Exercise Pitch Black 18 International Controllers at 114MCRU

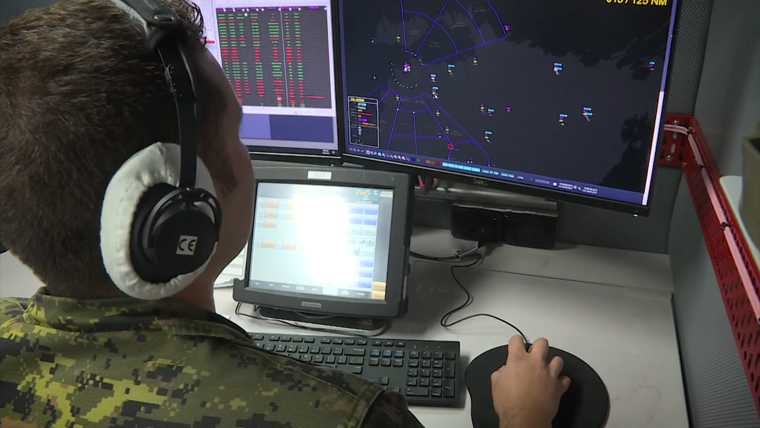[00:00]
Tide Band 2 Groups, Azimuth 39, West Group Bullseye 0-1-2, 124, 25,000 Hostel,
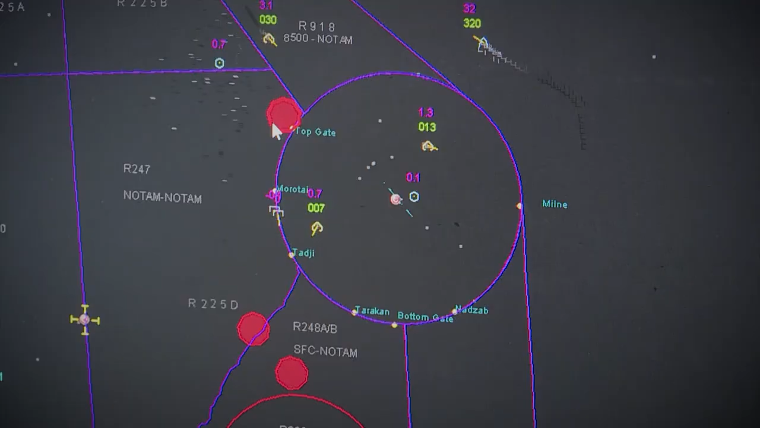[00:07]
East Group 40,000 Hostel, High Fast.